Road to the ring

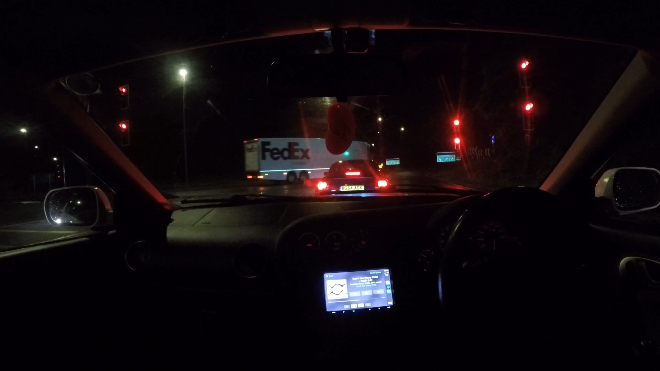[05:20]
No, I need to have a go at the inside of this windscreen again. I've done a cracking job of it.
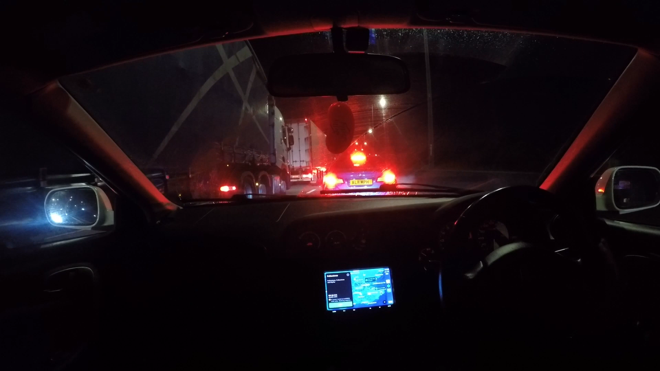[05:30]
So, it's 25 past four. We're on the road for 2.5 hours. We've made one stop at the services. That was my fault for needing the toilet.
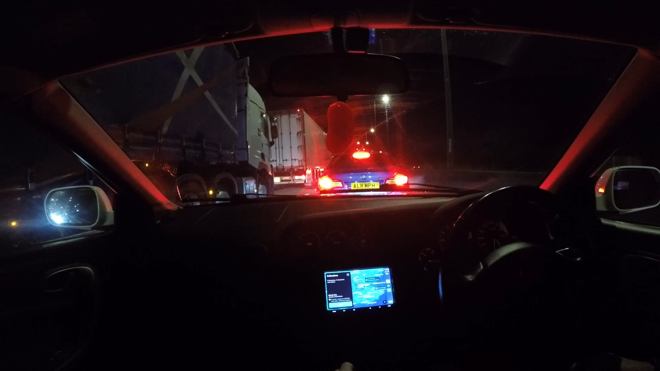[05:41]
Would appear we've hit a little bit of traffic, and well, turns out I don't know how to work this thing. Oh, what's that there? Nope, nothing exciting. No idea. Ah, traffic there now.